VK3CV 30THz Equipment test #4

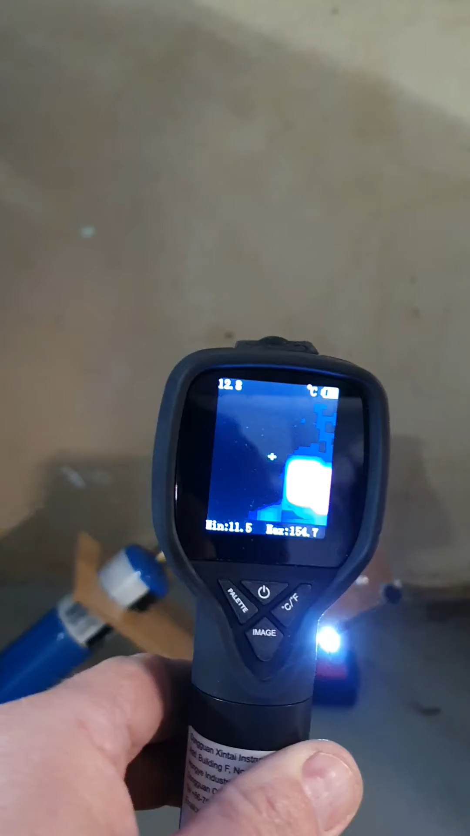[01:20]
We just happen to have a little thermal camera here and that's showing the maximum temperature of
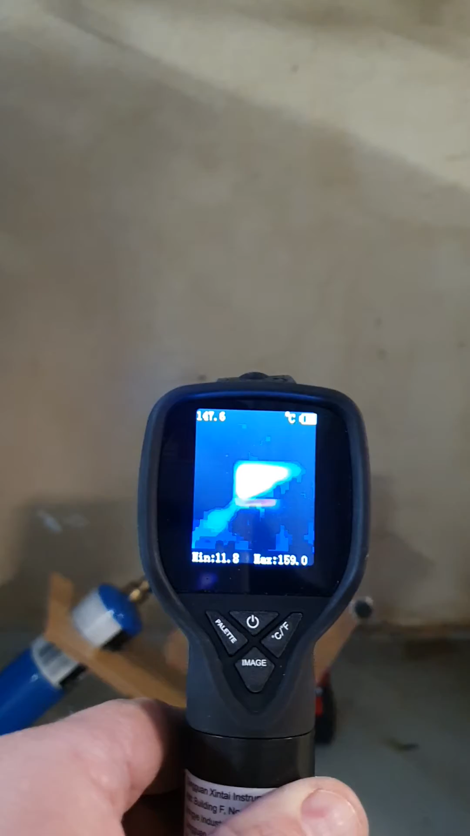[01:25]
that plate at about a hundred and sixty degrees Celsius.
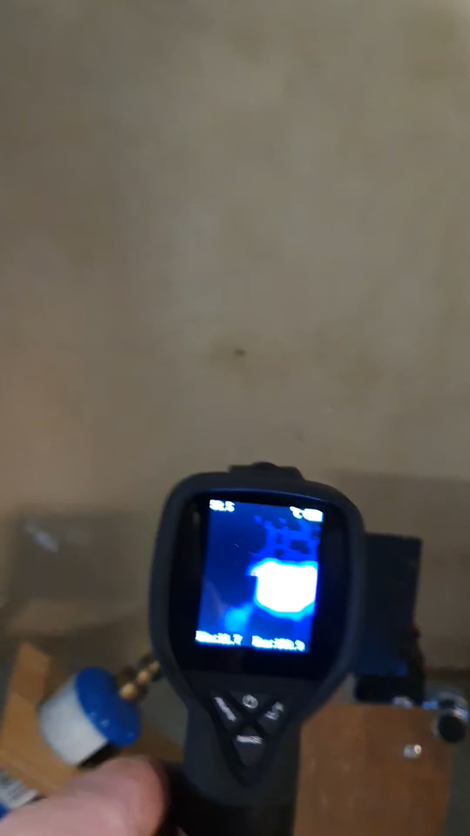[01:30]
It's probably a bit hotter than that actually if we go a bit closer.
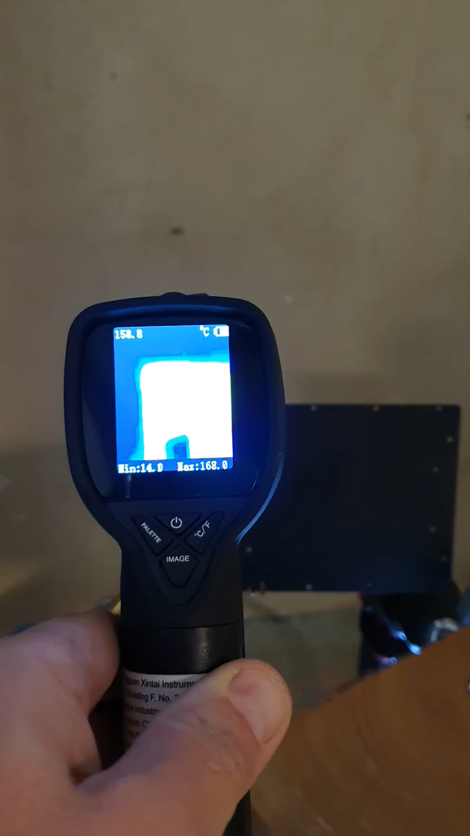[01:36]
On screen: min 14.0°C
It's showing about a hundred and seventy degrees.